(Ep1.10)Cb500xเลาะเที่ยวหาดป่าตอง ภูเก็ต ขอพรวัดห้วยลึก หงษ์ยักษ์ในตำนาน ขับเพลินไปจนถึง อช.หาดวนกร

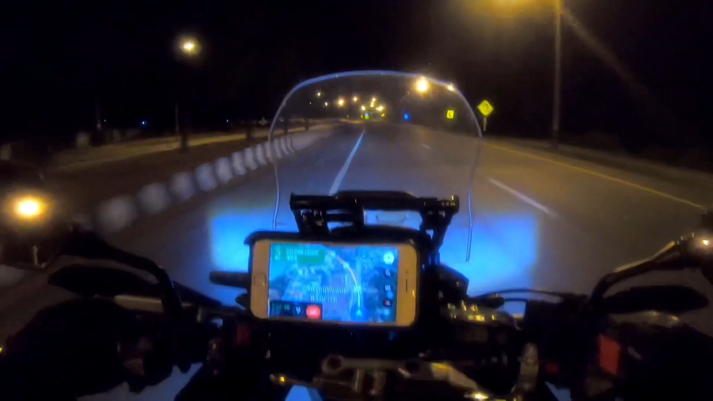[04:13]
เหลียวซ้ายเหลียวซ้ายจุดชมวิว สพานสารสินนะครับ มาจอนกันคือ แล้วจะดูวิวอะไรมันอ่ะแค่ขับรถผ่านก็พอเนอะ สพานสารสินหอเยี่ยมนะ แซกแว่